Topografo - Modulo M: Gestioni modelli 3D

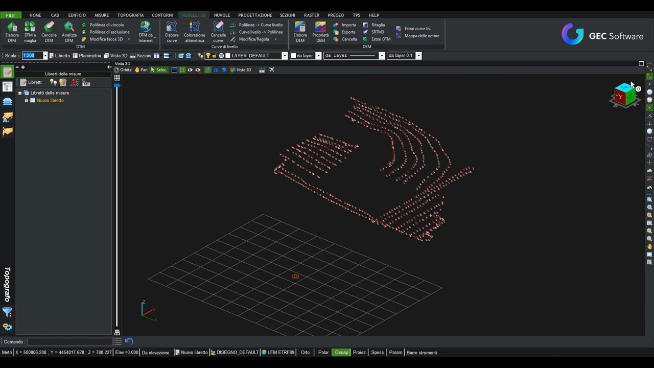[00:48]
una rappresentazione di un piano votato vedete qui sono tutti i punti che sono stati battuti col gps a diversa cosa a diversa pendenza come possiamo appunto ricavare da questi
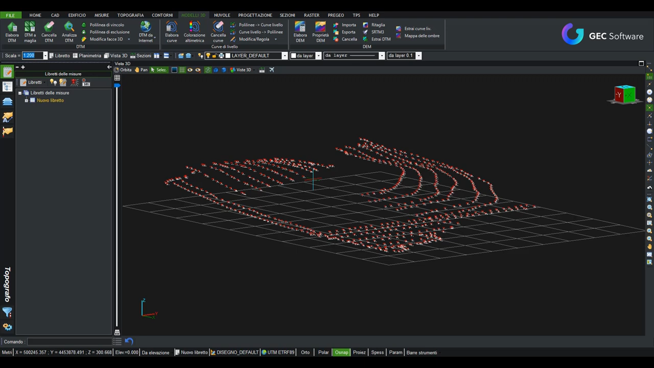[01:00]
punti topografici un dtm modello digitale terreno andiamo in palimetria è la prima cosa procediamo a creare una linea di contorno di perimetro perimetro scriviamo perimetro ok